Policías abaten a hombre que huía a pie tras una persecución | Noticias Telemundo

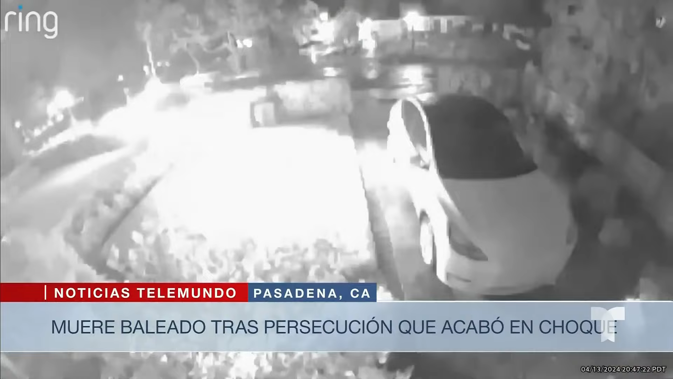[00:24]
de 36 años, arrancó y emprendió la huida que terminó con el choque. Trató de escapar a pie y llegó a entrar a dos casas, pero fue abatido por los oficiales.